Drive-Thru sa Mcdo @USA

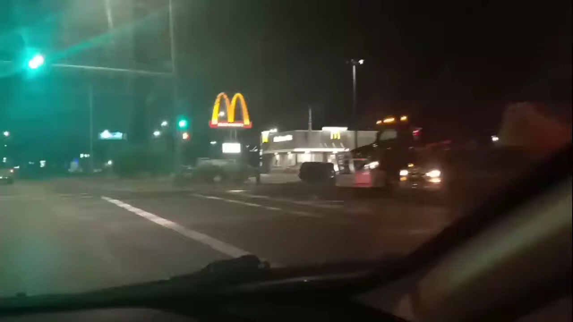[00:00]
So guys, going kami sa McDonald's mag drive through. Mag drive through kami sa McDonald's.